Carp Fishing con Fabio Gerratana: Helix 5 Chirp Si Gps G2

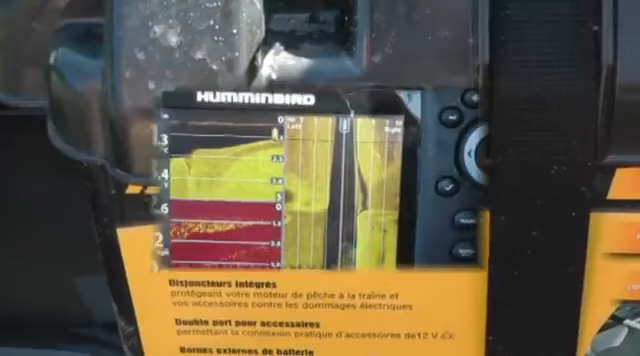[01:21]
Arrivando sul nuovo lago, uscendo in barca,
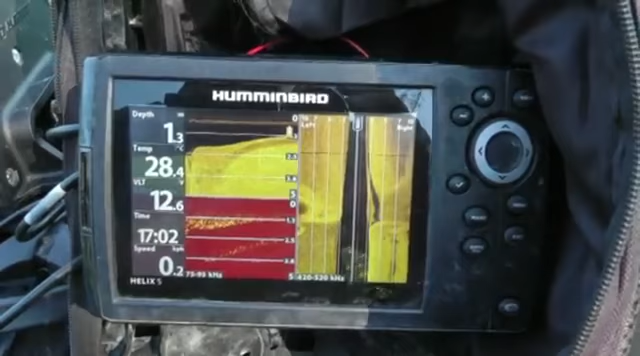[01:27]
in genere uso la triplice modalità,
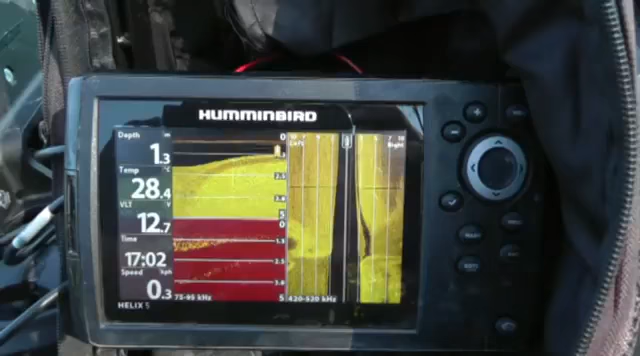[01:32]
sonar, downimaging e sideimaging,
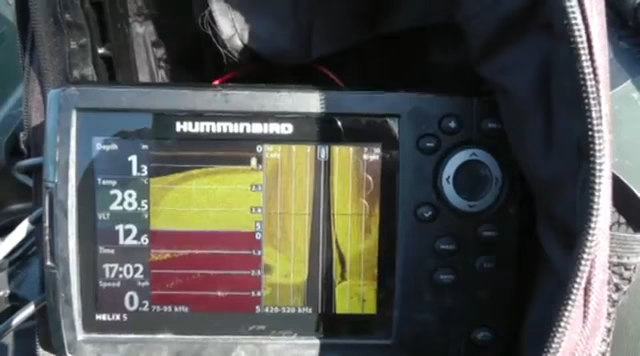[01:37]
per cercare di comprendere il piaceremente possibile cosa è presente sul fondo.
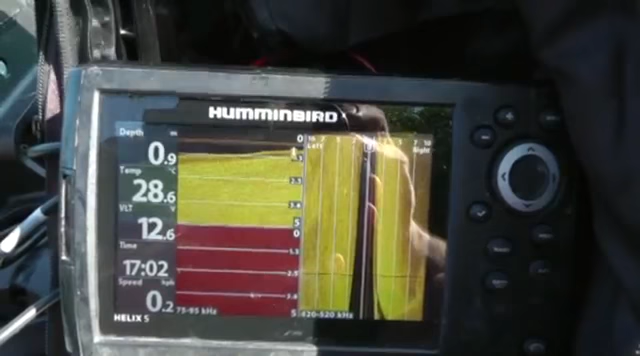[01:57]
On screen: water 28.6°C
quindi rendermi conto di cosa si tratta e decidere poi se
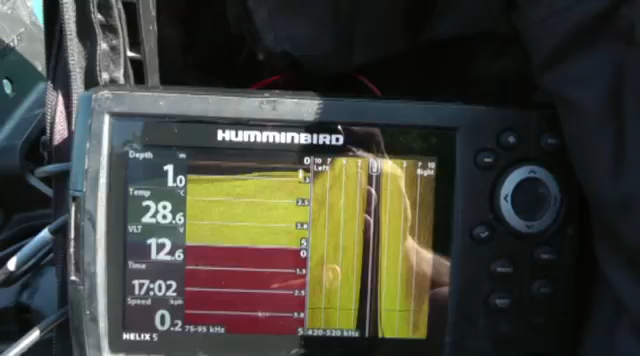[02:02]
On screen: speed 0.2 km/h
ripassare sopra con una visione allargata con solamente una o solo due modalità di visionizzazione.
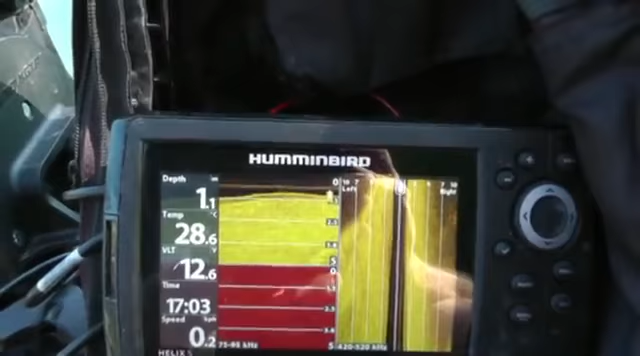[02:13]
On screen: water 28.6°C
Grazie alla funzione AutoChart Live possiamo creare una mappa batimetrica al nostro specchio d'acqua e quindi renderci conto delle varie variazioni di profondità.
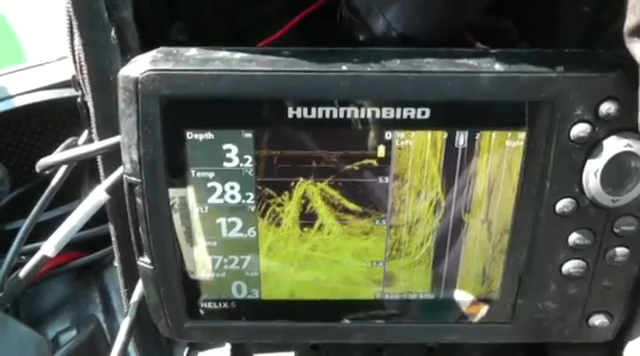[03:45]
On screen: water 28.2°C
La funzione downimaging è molto interessante, ci permette di vedere con maggiore dettaglio rispetto al sonar per le tipologie di ostacoli che abbiamo sul fondo.
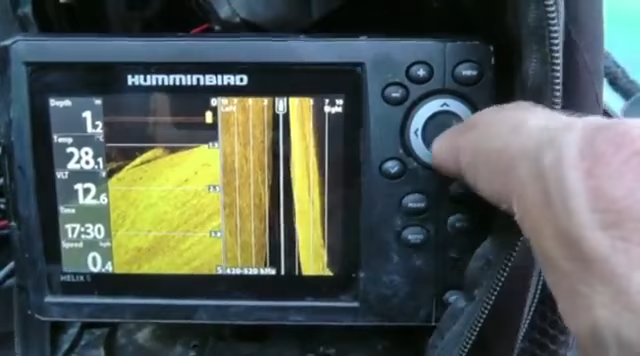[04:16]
in quanto questo mi permette di capire l'estensione degli ostacoli stessi.
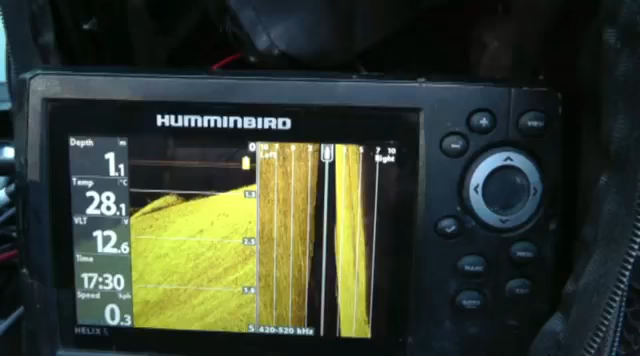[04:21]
On screen: water 28.1°C
Siamo in un lago con molti alberi sommersi
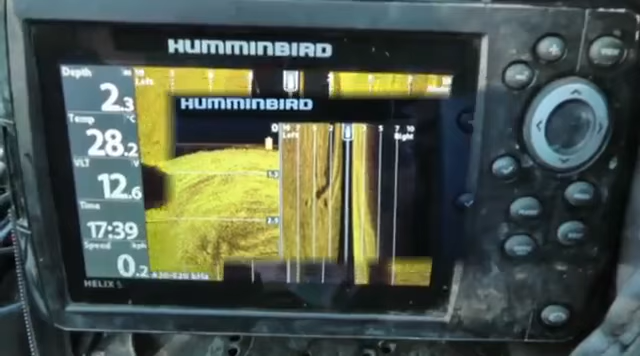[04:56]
On screen: depth 2.3 m, water 28.2°C
La cosa interessante del side imaging è appunto quella che in minor tempo possiamo scandagliare il nostro specchio d'acqua, in quanto la visione laterale permette di vedere
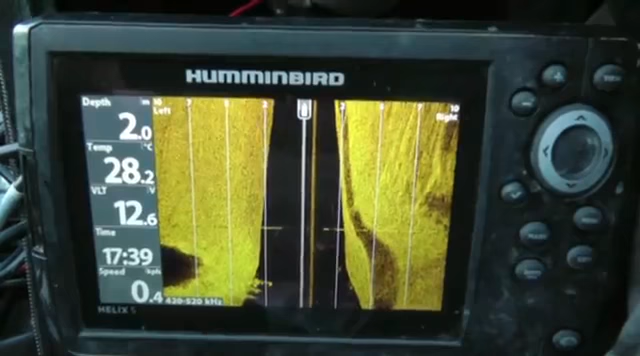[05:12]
On screen: water 28.2°C
i vari metri a destra e a sinistra della nostra imbarcazione. Inoltre possiamo vedere eventuali ostacoli sul fondo,
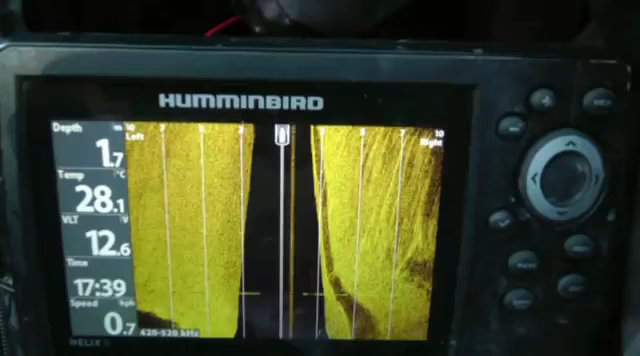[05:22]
On screen: water 28.1°C
variazioni di fondale dati generalmente dalle variazioni di ombre,
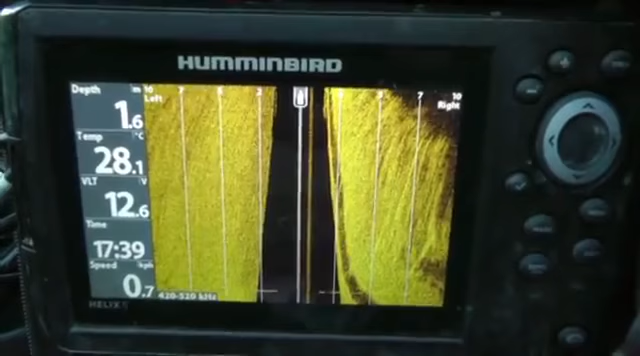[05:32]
On screen: depth 1.6 m, water 28.1°C, speed 0.7 km/h
pesci e se qualcosa di interessante viene visualizzato possiamo ritornarci sopra, magari usando down
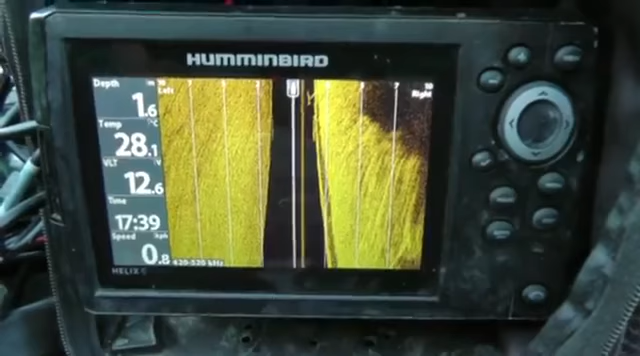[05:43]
On screen: depth 1.6 m, water 28.1°C
imaging o il sonar per segnare meglio il punto e capire bene di cosa si tratta.